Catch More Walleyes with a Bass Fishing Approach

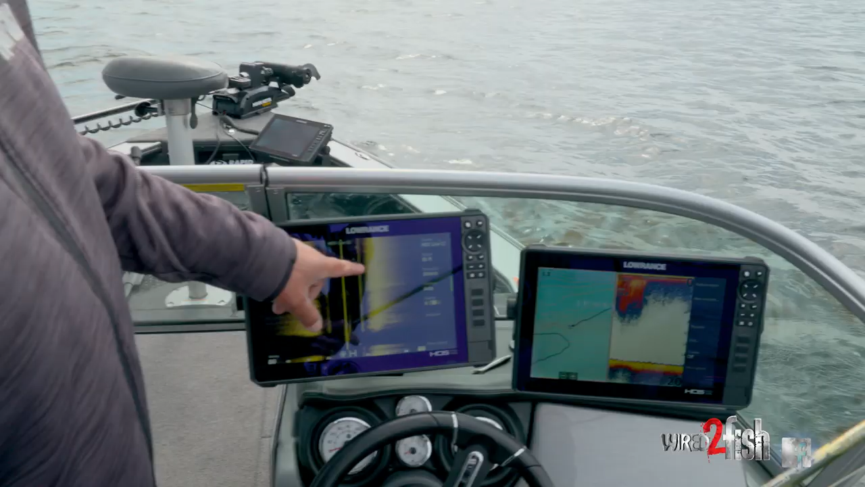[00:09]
they're all over this break I mean here's a bunch of fish and
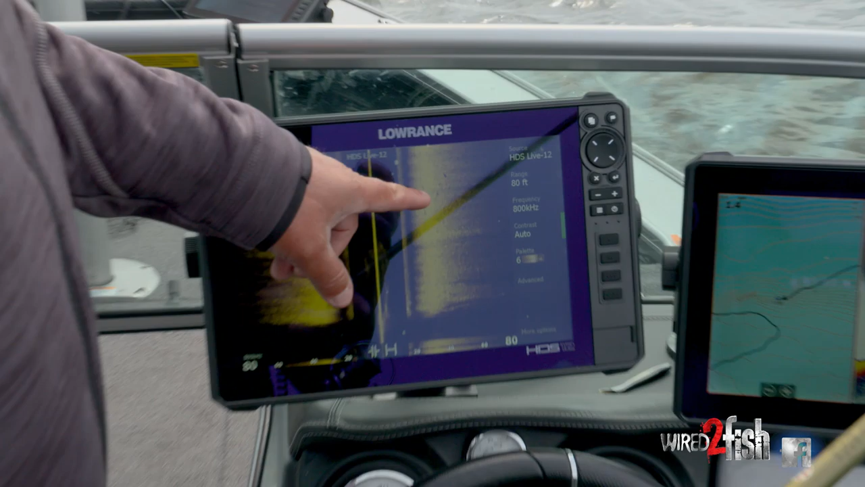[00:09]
that's the thing when you see them on structure scan rather than
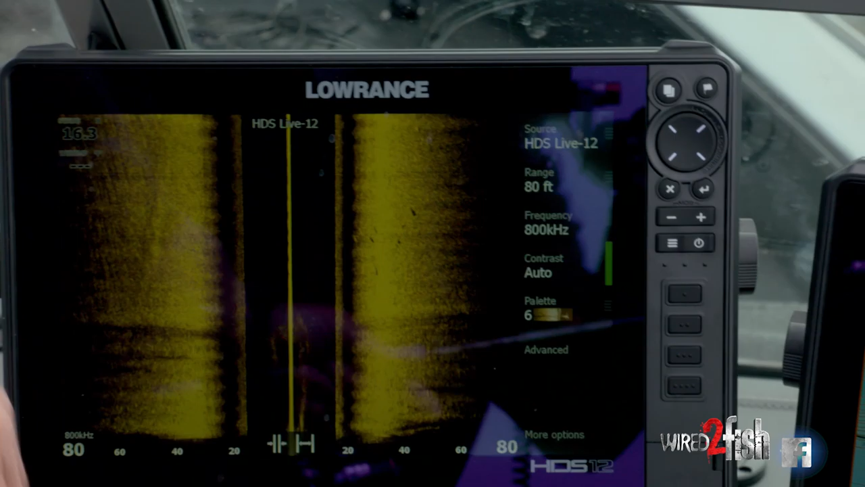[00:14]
waiting to drift over the top of them all you got to do push a button
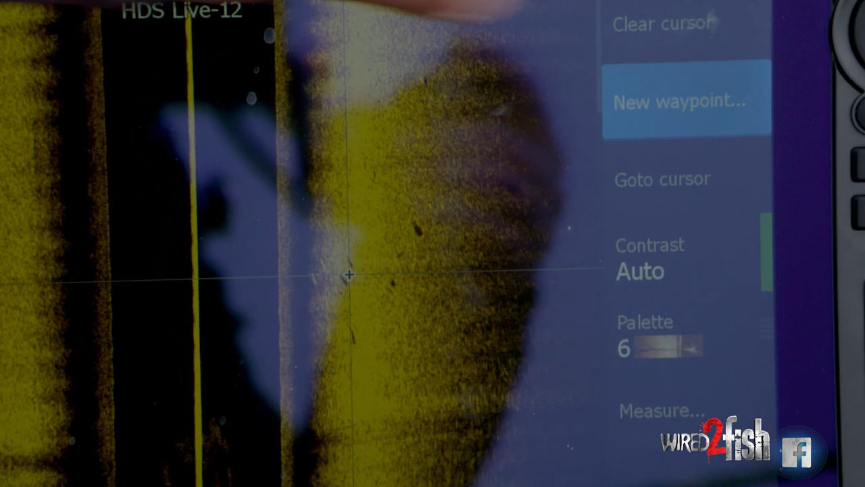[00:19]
hit a waypoint and pitch on them
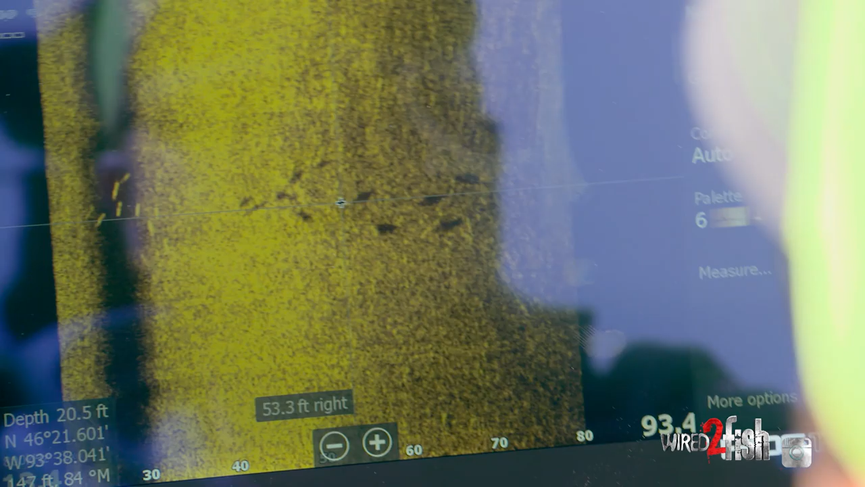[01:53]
On screen: depth 20.5 ft
big enough I hit the spot lock feature and I can sit on there and pull multiple fish out of there but for
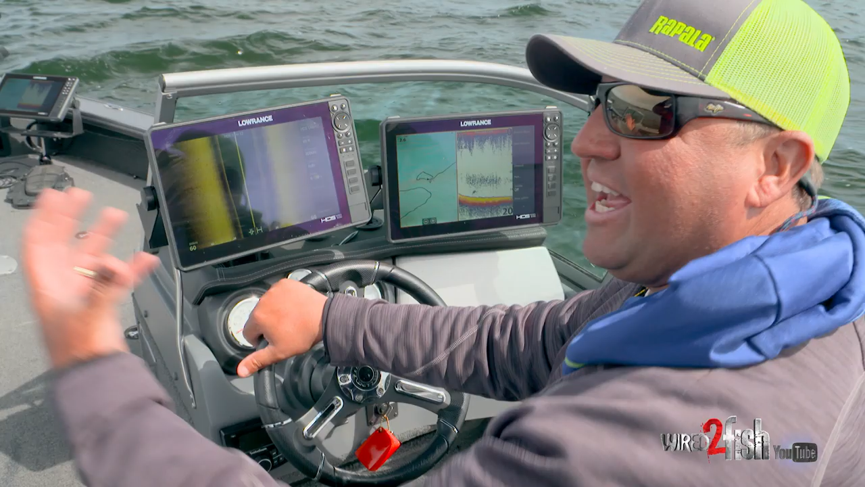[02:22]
they hate things that are just popping rating their face unless it's a slow-falling bait like we're doing now where it's a shiner minnow or like I said a paddle tail or something of that nature so you know really by pushing the screen where it tells you how far those fish are away from you will determine
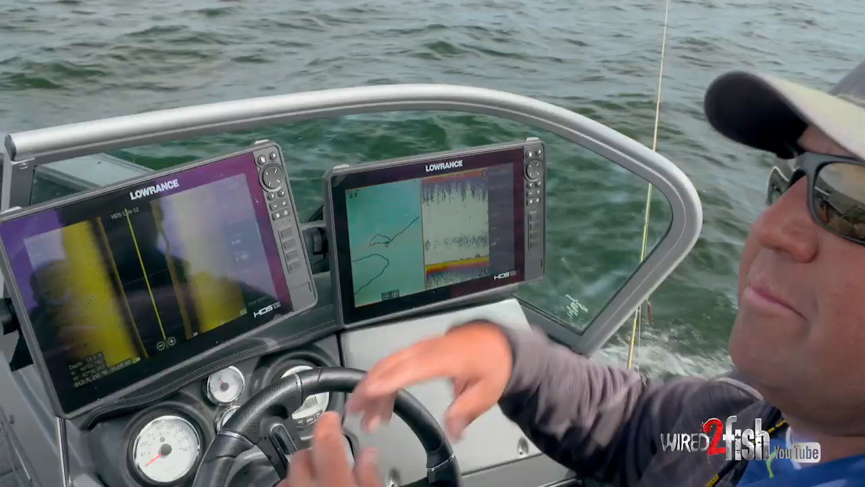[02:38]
the length of your cast then and that's the thing if you're an aggressive angler like a bass angler that finds walleye fishing
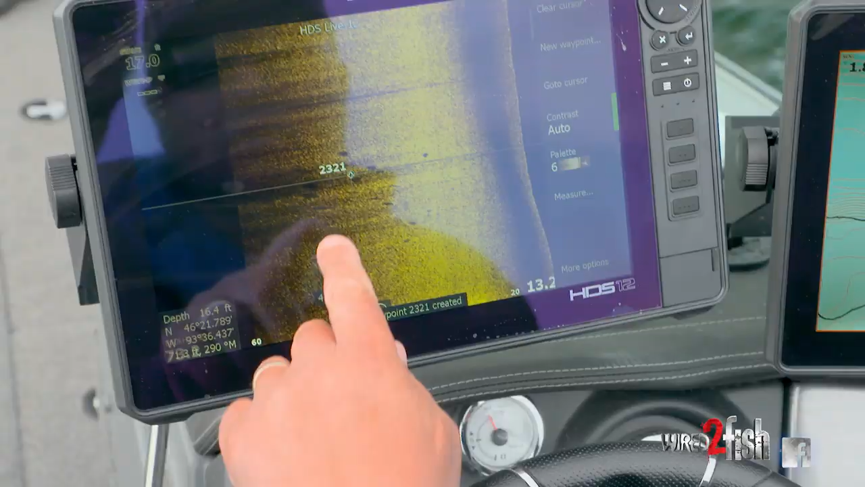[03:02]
two three four five six seven eight nine ten eleven fish there they are
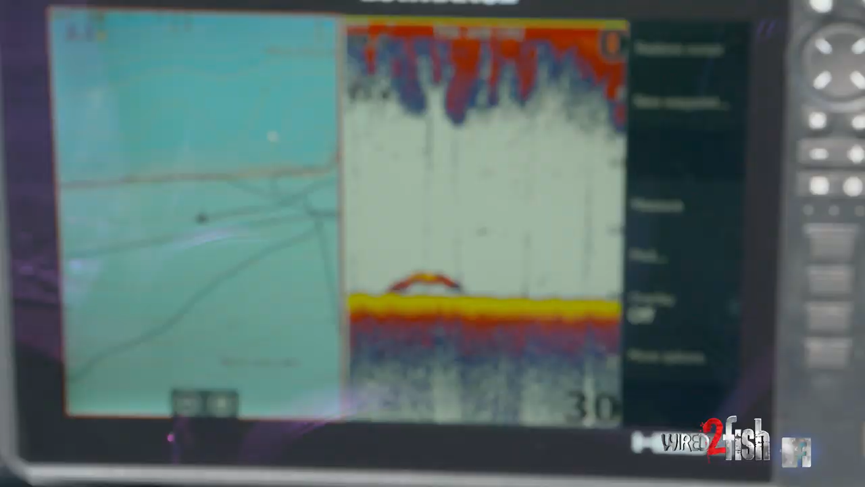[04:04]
but when you bring the structure scan
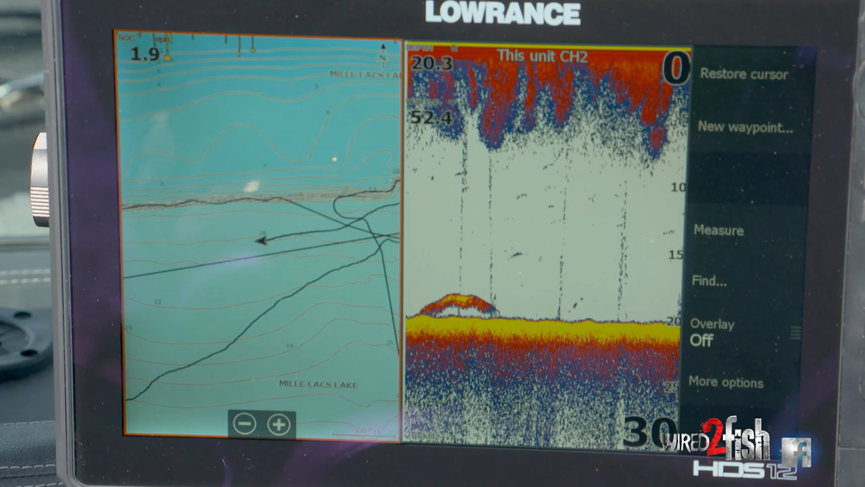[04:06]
element and the clarity that you have on the structure scan you just see that much wider you cover that much water
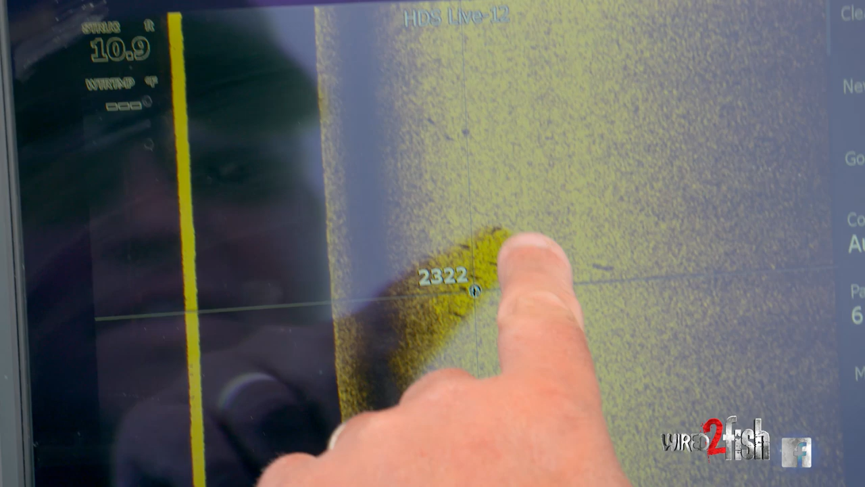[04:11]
quicker it just makes fishing so much more fun when you can you
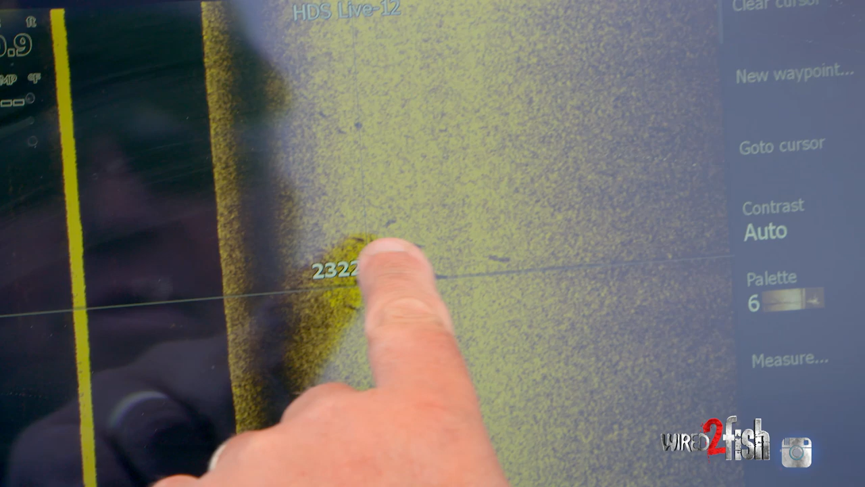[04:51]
5 6 7 8 9 10 11 12 fish there
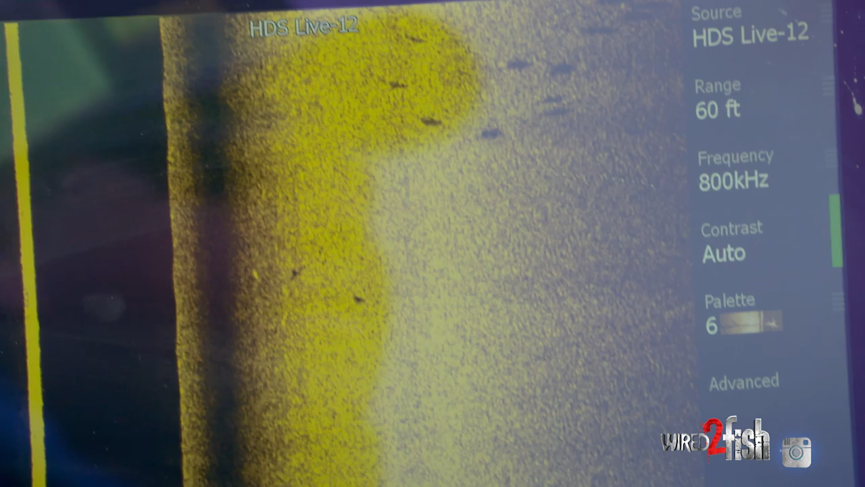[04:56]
they are oh look at them all back there